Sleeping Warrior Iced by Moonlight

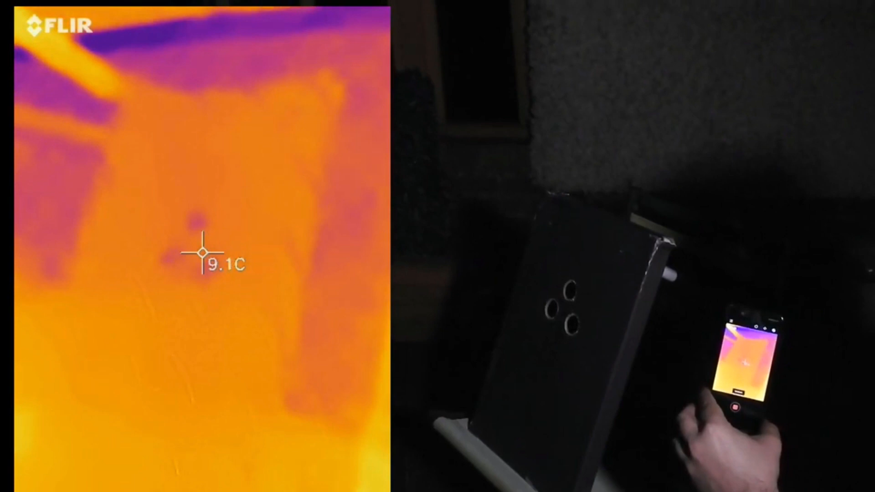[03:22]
On screen: spot 9.1°C
It's so difficult to get in there, right? So it looks like it's about 8.4, and then compare that to there, which is also 8.4, 8.5.
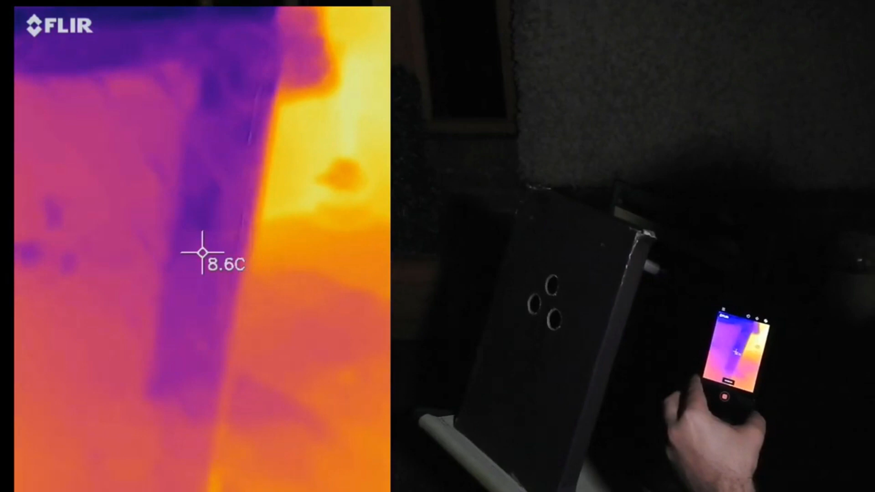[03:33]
On screen: spot 8.6°C
And you can clearly see that the shade that's being cast by the box is 9.2. And there's the triangle. So I'm going to confirm that moonlight is colder than shade.
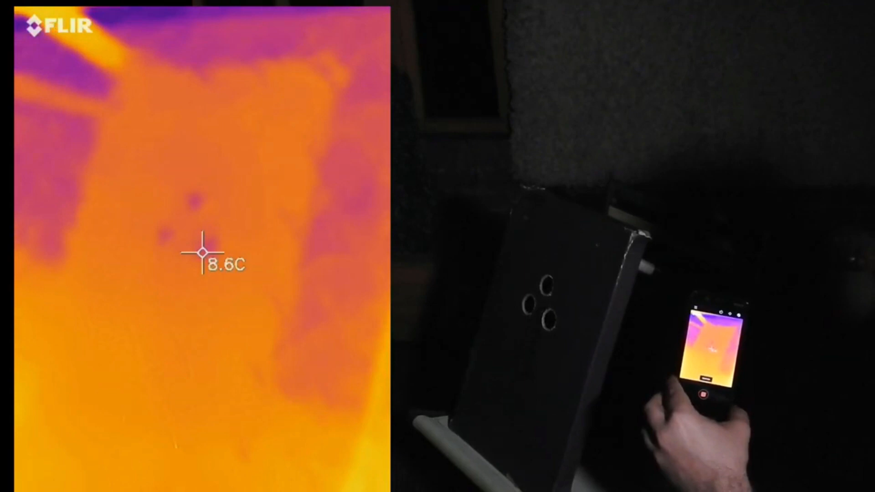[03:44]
On screen: spot 8.6°C
You're looking at the proof.
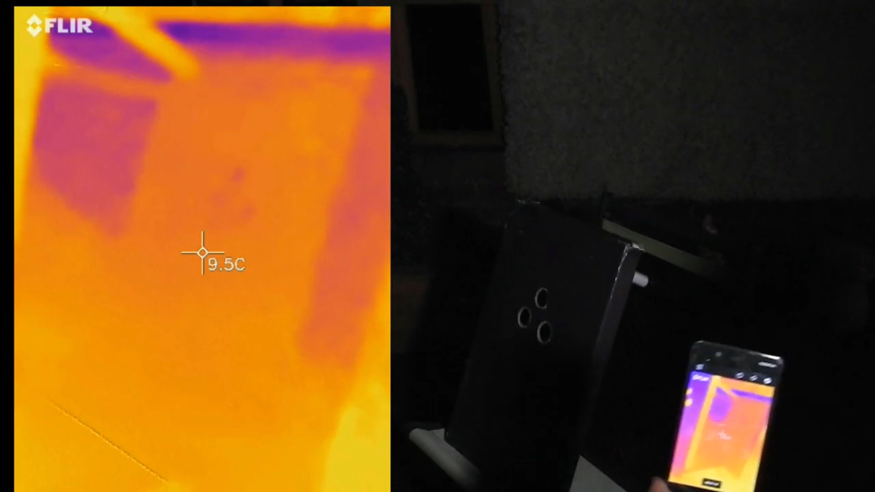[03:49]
On screen: spot 9.5°C
So look at how I've done it, and I've got a shoebox lid with a spacer,
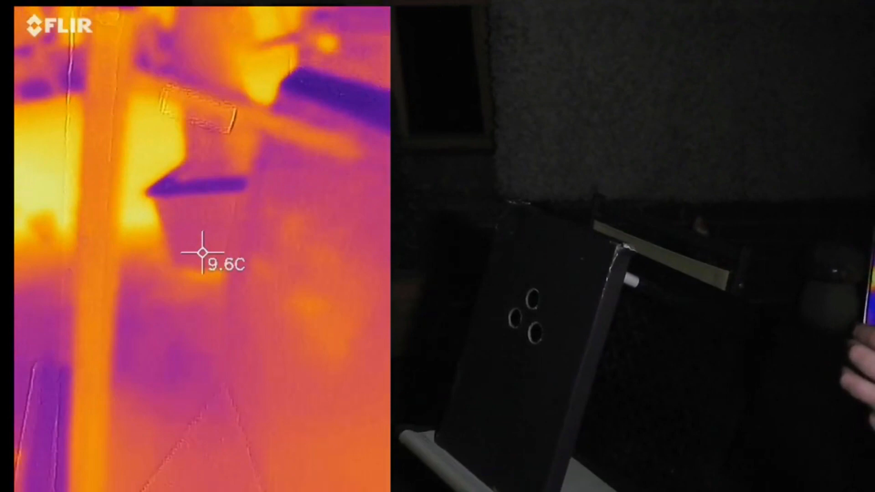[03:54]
On screen: spot 9.6°C
so that there's no way that there's any heat being exposed from the shoebox lid. Now that is a very compelling video, if you don't understand what's actually happening here.
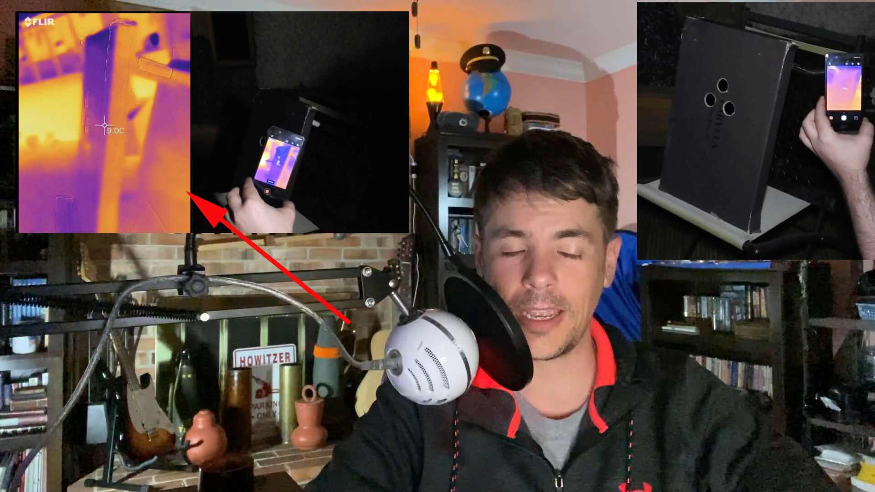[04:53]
Just like before, you're not actually looking at the heat or cooling effect of light falling on that object. You're literally looking at a reflection of it from the backside of the shoebox. And what you're seeing on those three dots, you're seeing a reflection of the cool sky through those holes.